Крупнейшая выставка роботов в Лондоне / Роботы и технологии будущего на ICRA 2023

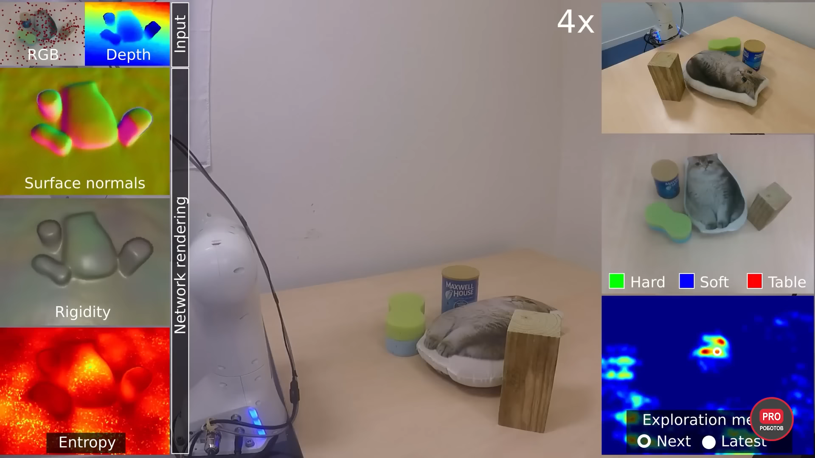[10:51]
Система может точно оценивать расположение нескольких объектов с помощью многоракурсного зрения в реальном времени.